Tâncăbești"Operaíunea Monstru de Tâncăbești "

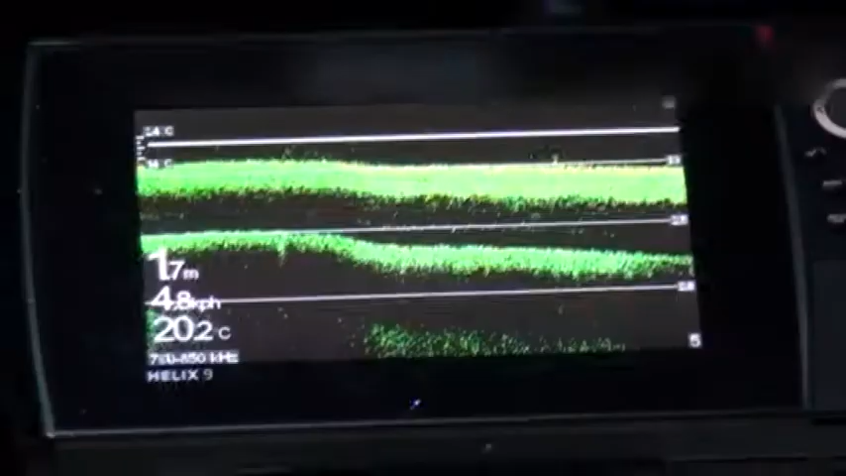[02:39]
On screen: water 20.2°C
reperate cu sonare sofisticate pe monitoarele care ora vedem dacă în zona există monștrii.